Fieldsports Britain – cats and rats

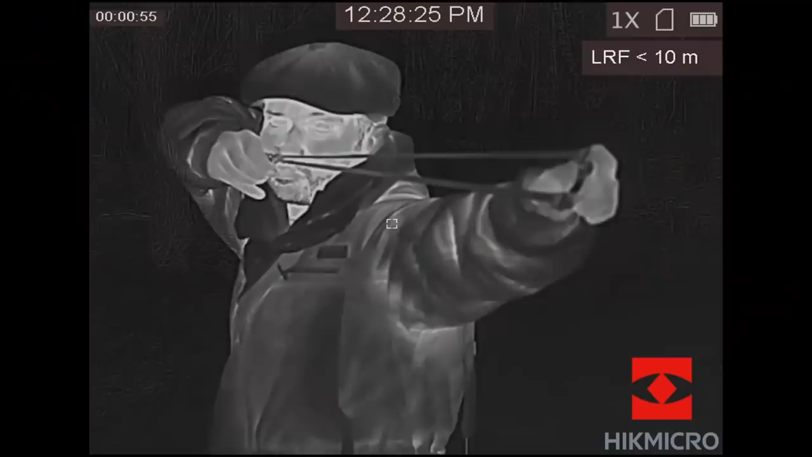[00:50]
This morning, Paul is having his catapult fitting. Right, let's get you set up then, mate. So we've got the new... Ooh, green. The new design one.
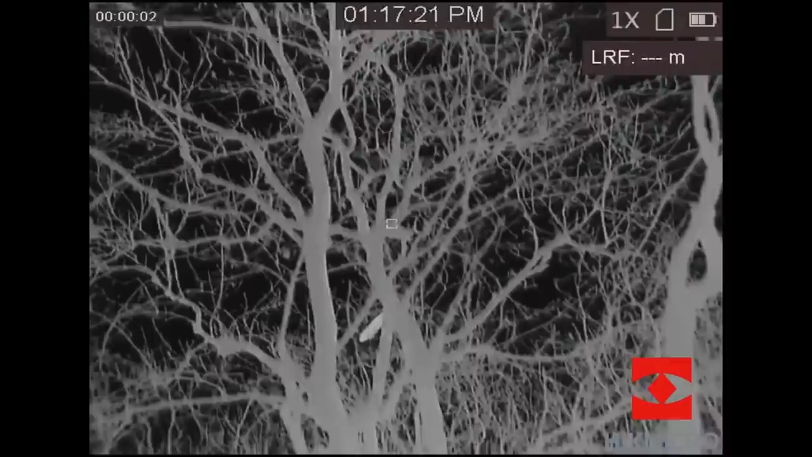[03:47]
The pheasants should be the simpler of the two to hunt.
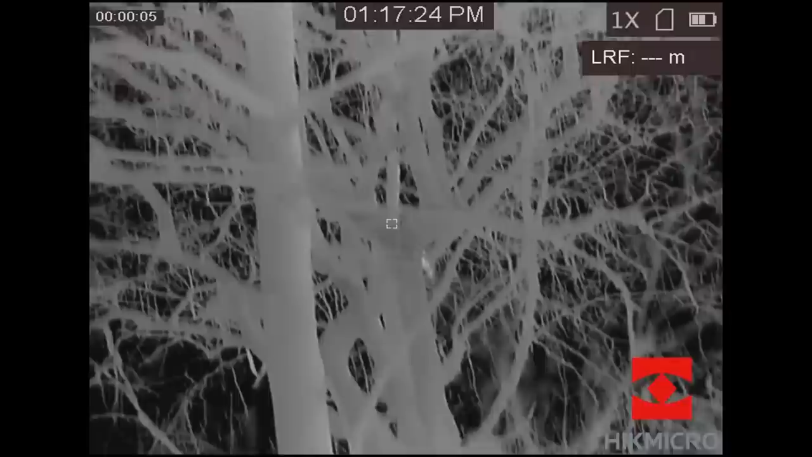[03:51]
To make life easier, Paul has brought the Hick Micro Griffin Spotter to check the trees and the cover.
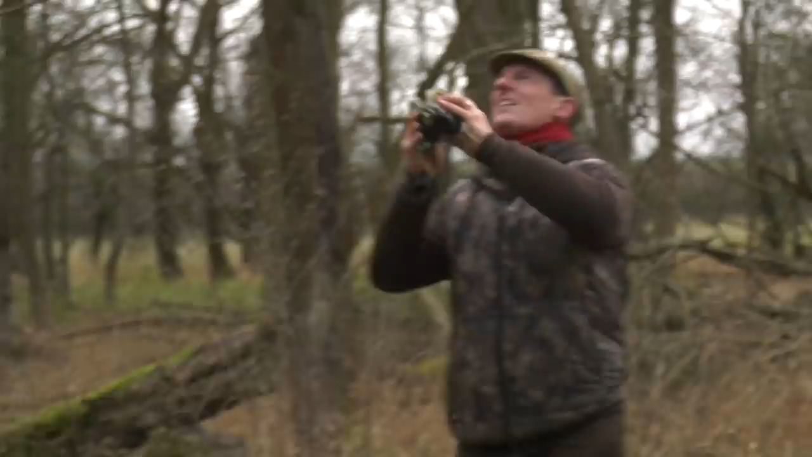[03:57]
We've seen Wayne using his Hick Micro unit in the same way.
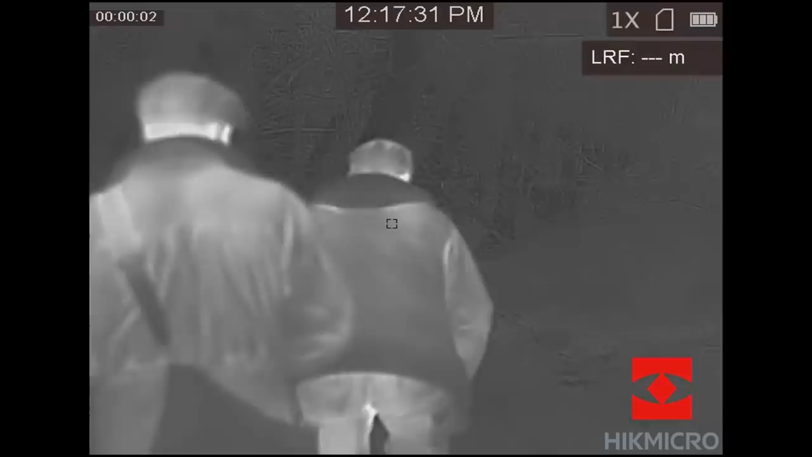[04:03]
Wayne, you've used Hick thermals as well. Are they useful for this type of shooting? Very good for this sort of shooting, definitely. Yeah, without a doubt.
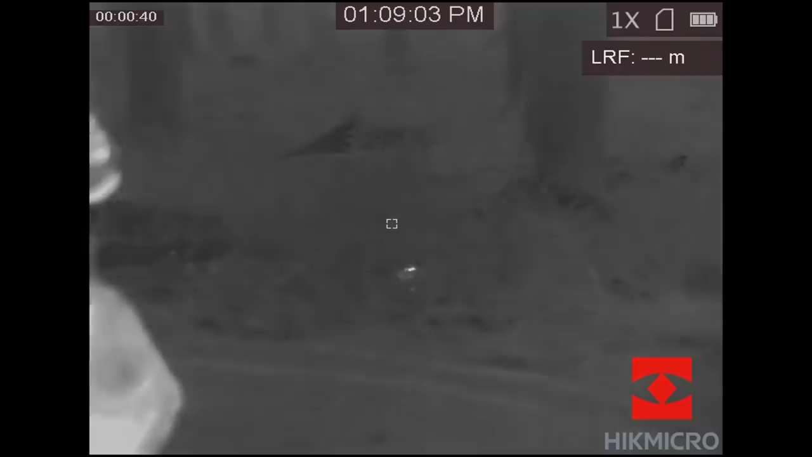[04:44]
You never would have seen that without a thermal. Never.